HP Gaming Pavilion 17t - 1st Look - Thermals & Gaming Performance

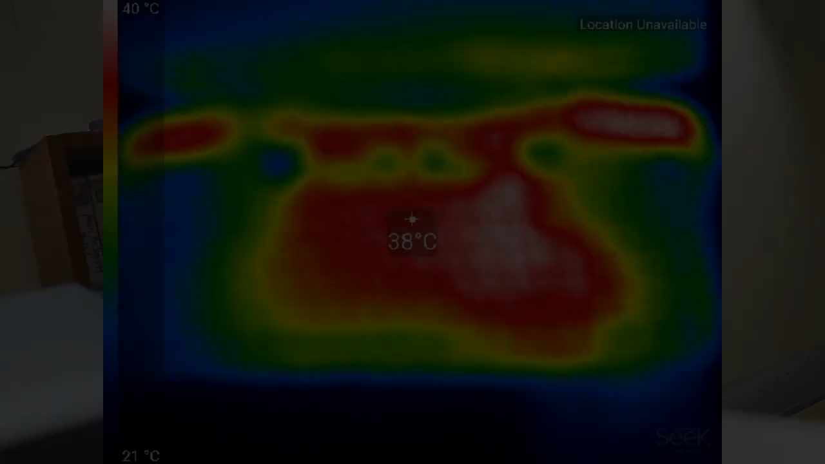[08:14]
On screen: spot 38°C, scale top 40°C, scale bottom 21°C
so let's have a look at the thermal image of the
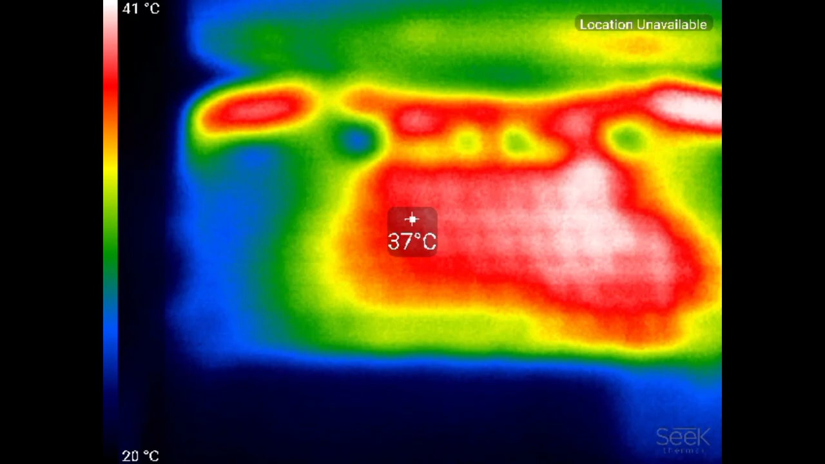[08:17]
On screen: spot 37°C, scale top 41°C, scale bottom 20°C
pavilion 17t and it's really pretty cool center the keyboard is the hottest
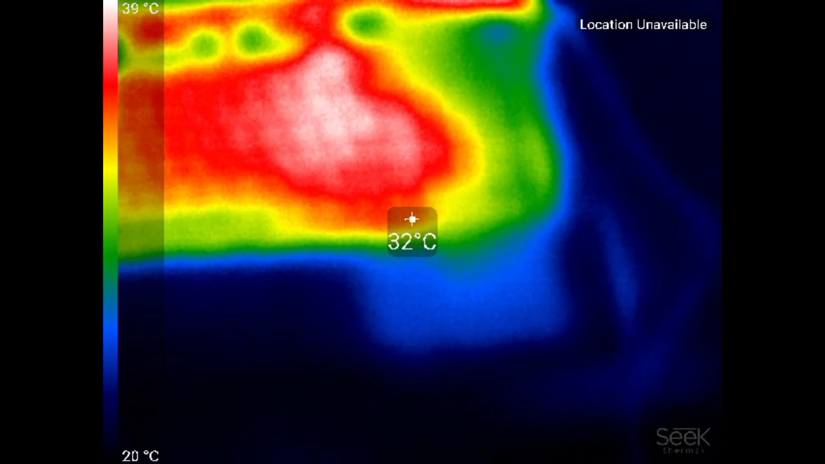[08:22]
On screen: spot 32°C, scale top 39°C, scale bottom 20°C
40 degrees now as you move around the back you can see some of the hot air being uh blown
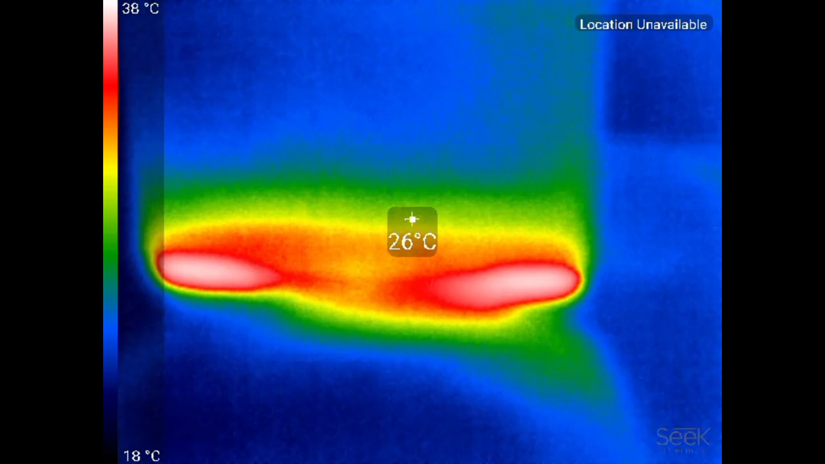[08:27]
On screen: spot 26°C, scale top 38°C, scale bottom 18°C
blown out of the back there and underneath again a manageable 40
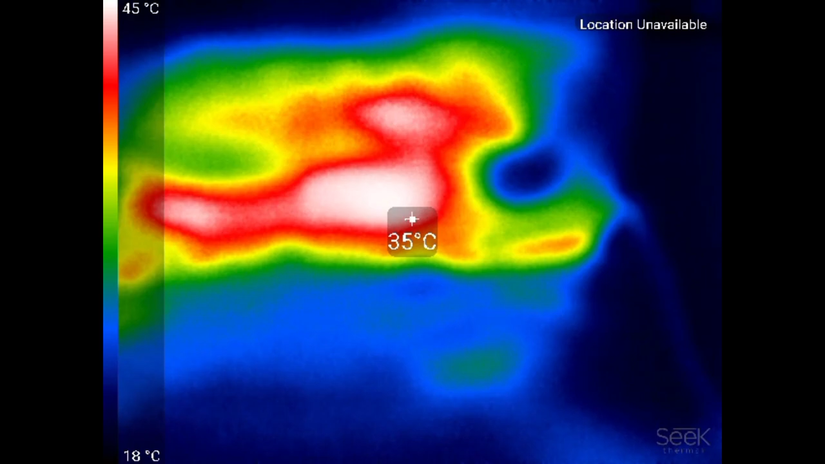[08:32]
On screen: spot 35°C, scale top 45°C, scale bottom 18°C
see 45 46 there the hottest spot but you know generally it's pretty cool so i think you know for 960 dollars it's a fairly decent laptop they're gonna have to